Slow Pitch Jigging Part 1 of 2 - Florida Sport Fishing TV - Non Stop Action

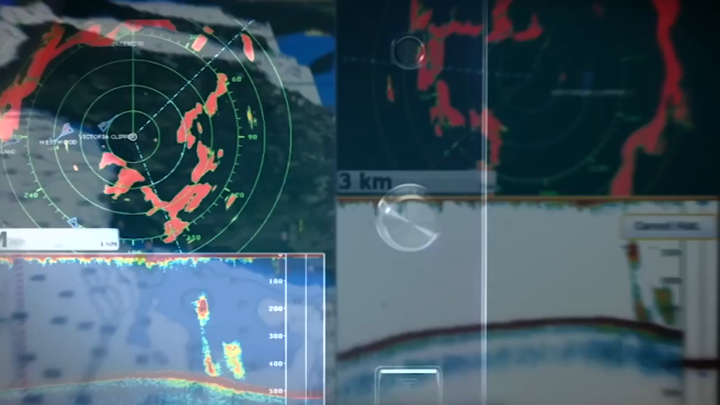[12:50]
What if navigating was as simple as touch and go?